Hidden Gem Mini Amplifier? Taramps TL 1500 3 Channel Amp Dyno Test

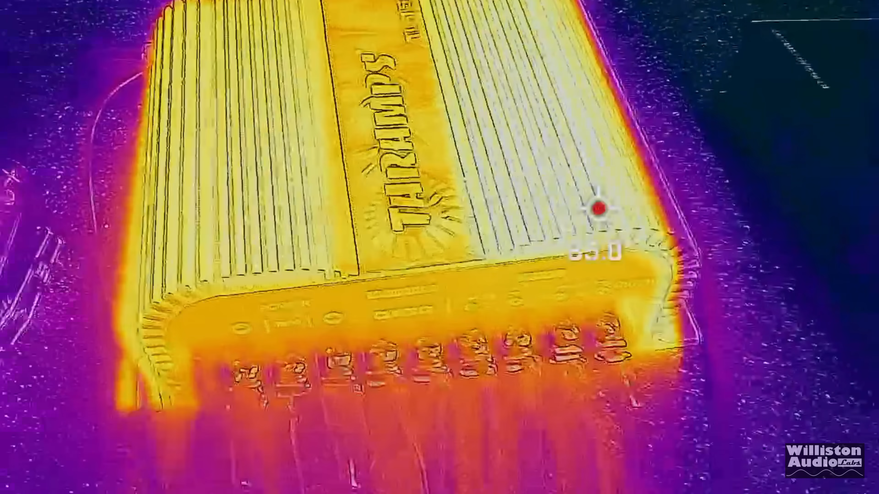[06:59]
The mids and highs sounded good too. Also, the thermals here did not show anything out of the ordinary.
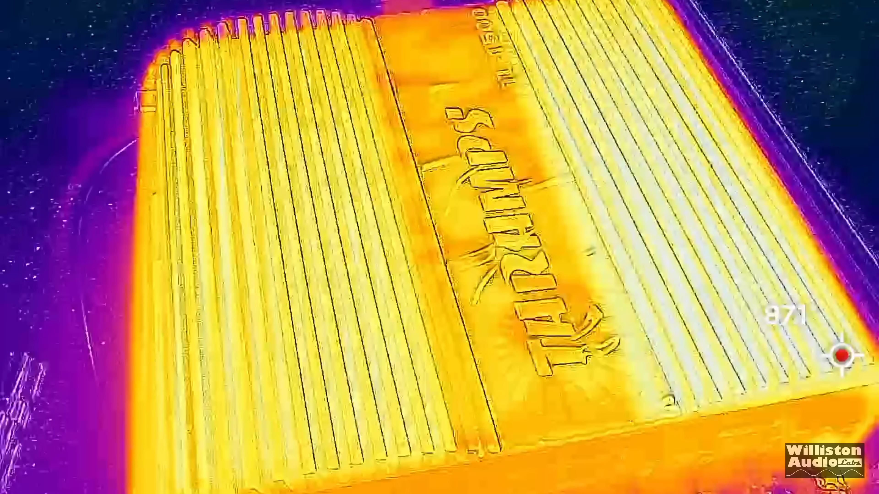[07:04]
We're in the mid-80s for Fahrenheit on the outside of the amp on the heat sink and that's not bad at all.
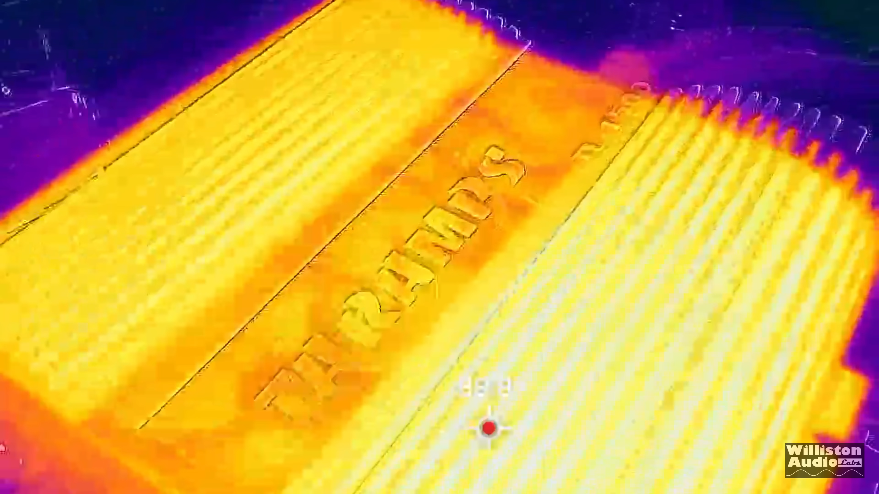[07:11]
So, amp did not overheat at all during the test.